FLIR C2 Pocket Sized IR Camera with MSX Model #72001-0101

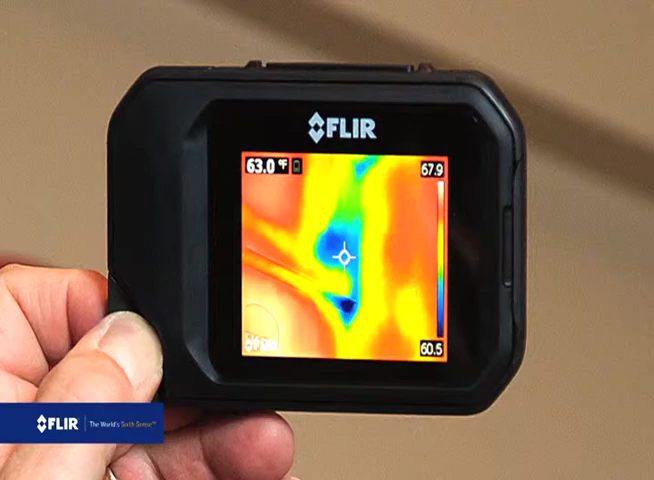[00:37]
On screen: spot 63.0°F
HVAC issues, signs of moisture, anything relating to temperature.
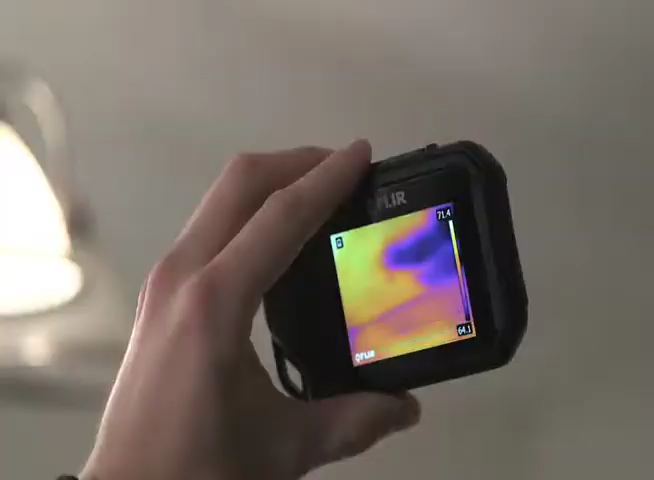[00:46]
The C2 features two built-in cameras.